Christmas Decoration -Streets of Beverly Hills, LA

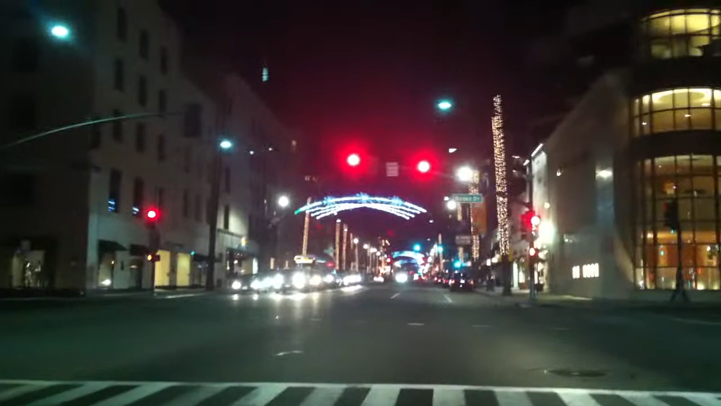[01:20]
E eu acho isso bacana, eu acho isso super interessante. Aqui em LA, aqui em Beverly Hills, as coisas ficam bem enfeitadas. É, em alguns outros pontos de LA também. Mas não é como Nova York. Nova York, que é aquela coisa mesmo do espírito natalino, porque tá muito frio, é na costa leste, então neva bastante.
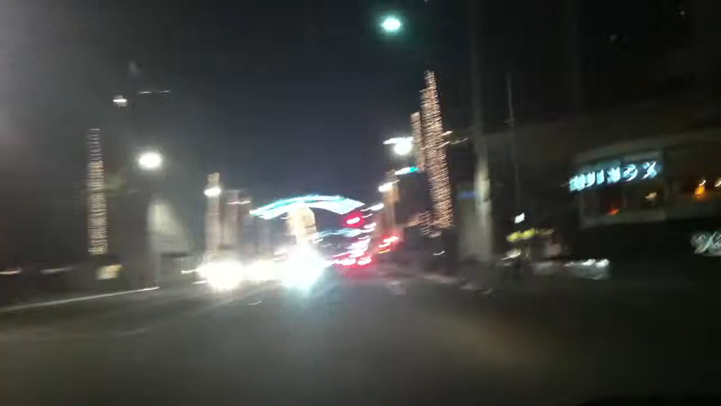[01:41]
Então é exatamente o que a gente vê na televisão. Nova York tem uma das decorações de Natal mais famosas do mundo, se não é a mais famosa, né? Mas mesmo assim aqui dá pra gente sentir todo esse espírito, né? Ver e ser, sei lá, imbuído por esse espírito natalino. E fica tudo muito bonito.
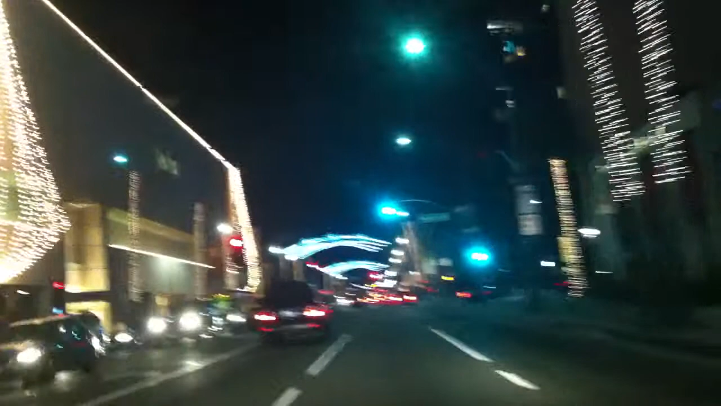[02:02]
É, principal, especialmente Beverly Hills. A gente está não muito longe da minha casa, numa avenida que chama Wilshire Boulevard.
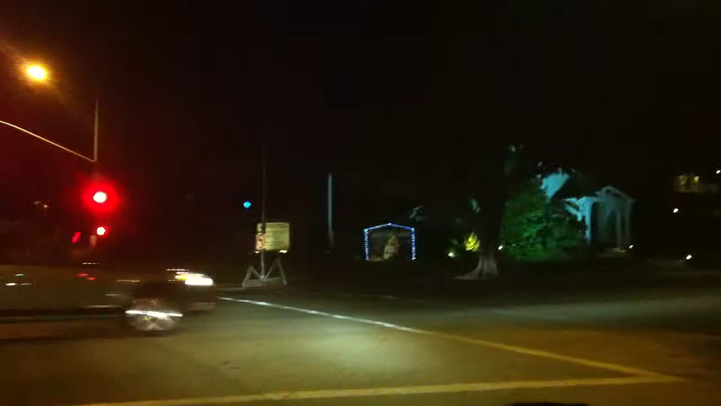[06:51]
Então, dirigindo pelas ruas de Beverly Hills, isso aqui tudo é Beverly Hills, aqui tá meio escuro. Então, vamos lá, já já